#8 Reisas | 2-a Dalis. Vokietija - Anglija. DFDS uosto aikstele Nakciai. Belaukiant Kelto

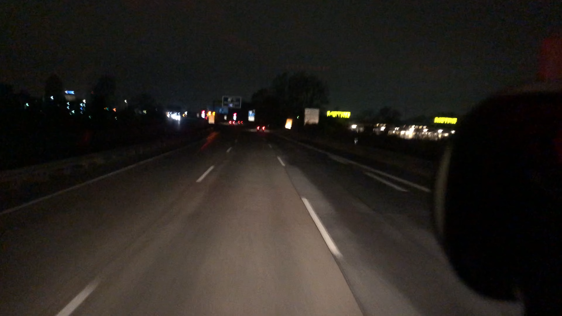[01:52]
na va privažiuojame svarstiklės Duisburgo na va rinkvelo keviks kontrole white kontrole kadangi pasipruos iki 9,5 važiuoju per čia per svarstiklės kad ir tušės labai retai, kada čia važiuoju dabar traupau kilometrus tai nusprendžiau važiuoti per čia,